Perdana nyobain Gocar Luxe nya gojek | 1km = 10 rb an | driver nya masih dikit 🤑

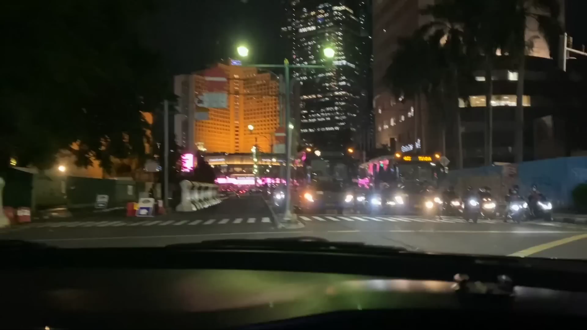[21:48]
Posisi gua ada di Bundaran HI lagi nih. Bundaran HI. Kita lewat Sarina Gondang Dia. Banyak juga Lux ya ternyata ya.
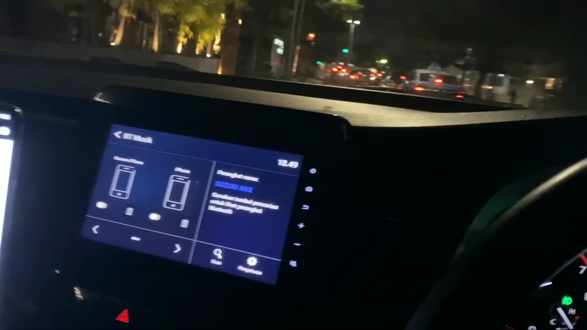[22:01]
Pantasan duitnya banyak. Cuman harus ekstra aja tuh, di cancel lagi.
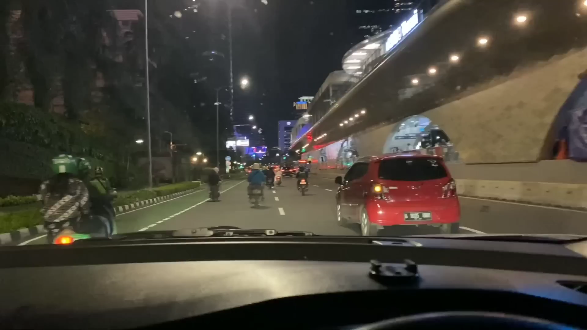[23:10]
Ibu kota lancar, enggak usah takut-takut. Lu niat kerja. Kalau enggak niat ya udah lu tidur aja di rumah. Kita coba nih. Tadinya gua mau liburan jadi narik nih.
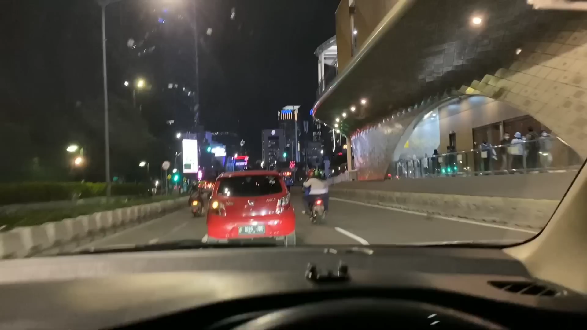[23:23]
Nyobain Lukse. Pak Sudirman. Aneh gak mampir ke Pak Soekarno dulu?
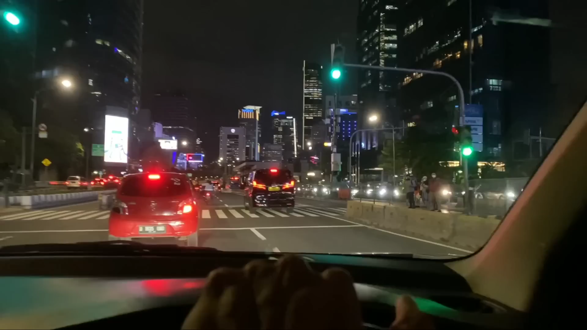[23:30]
Tadi mampir Pak Soekarno, Pak Sudirman. Sudirman masih jauh. Kasian panggil. Masih jauh Pak Sudirman ya. Tuh suasana kota Jakarta ya. Apa jadinya bila Persija juara? Asik. Kota Jakarta oren-oren kan menyala. Wow. Oke. Sekarang sudah jam 7:30 ya. Macetnya lumayan lah.